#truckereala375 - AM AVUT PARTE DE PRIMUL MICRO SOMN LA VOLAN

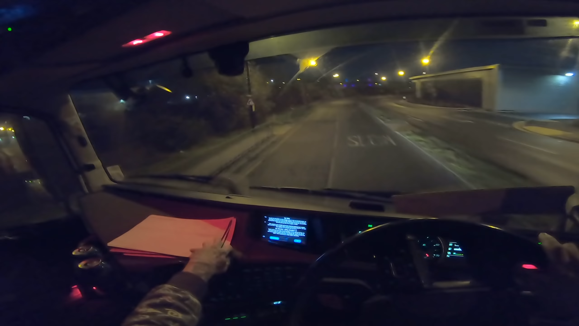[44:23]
La fel, de ce-or fura căcaturile aia de cauciuc de aici, nu știu. Ce-or face fraților cu ei de acasă? Bă, nu știu, pe mine mă... Oricum, scrumierele cum apar, adică gen în camioanele noi, cum apar, nici n-apucă o oră, că deci sunt deja săltate toate.
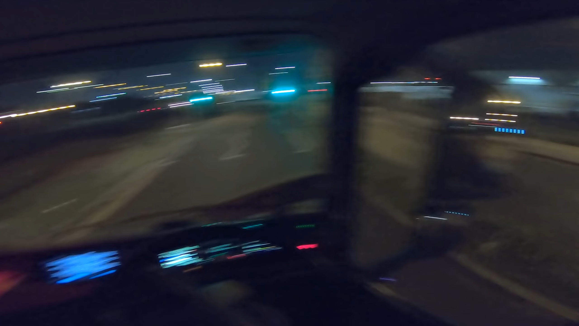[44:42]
Nu știu care o fi șmecheria, ce-or face cu ele. Ha, să vedem dacă găsim și noi loc pe pod. Dacă nu găsim loc pe pod, vedem pe unde găsim, să căutăm aici prin zonă, că știți cum e, mai greu cu parcatul.
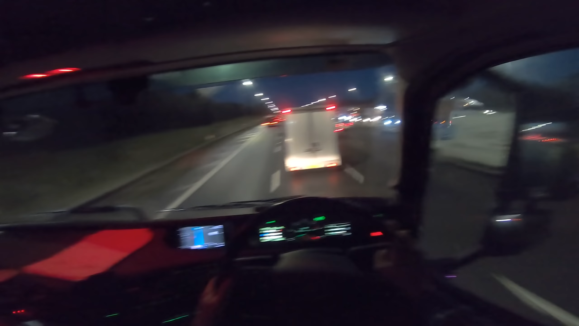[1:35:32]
90 pe urcare, cu a 11. Evident e în power și trebuie să stea turată. Dați-vă așa că depășește Adrian tot să-mi bat pula când nu mă mut pe banda a patra. Înapoi, da. Deci nu urcă nici mașinile mici cum urc eu.
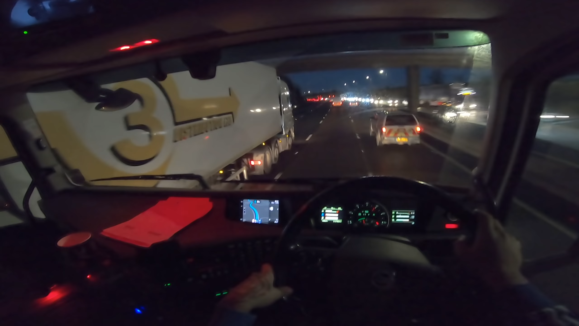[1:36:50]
77. 80. Hai mă că trage Volvica de 500 de n-ai văzut. Trage Volvica de 500 de mănâncă asfalt, 85. Și încă nu s-a terminat urcarea. Încă nu s-a terminat urcarea. Undeva aici se termină, unde e semnul albastru. Cam pe aici.